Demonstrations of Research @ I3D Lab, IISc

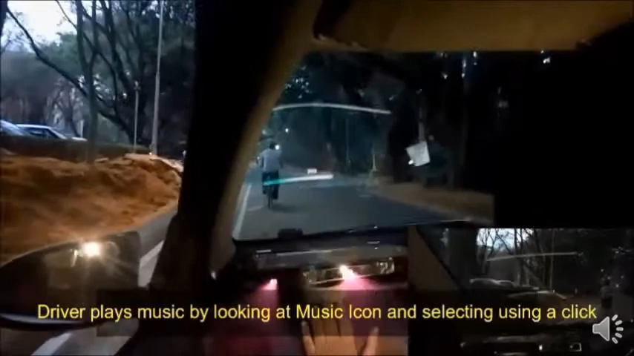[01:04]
well as inside a moving vehicle for a first seat passenger this part of the video
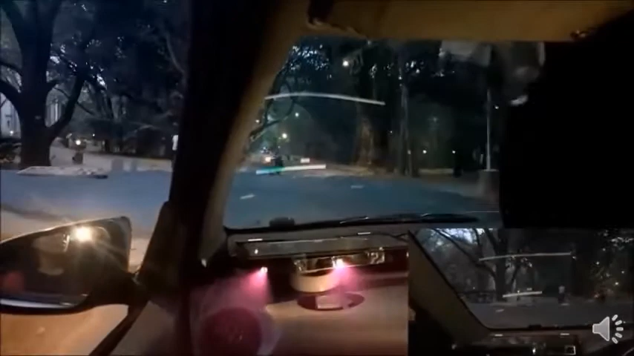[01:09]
is showing the same interactive head-up display controlled by eye gaze of user inside a moving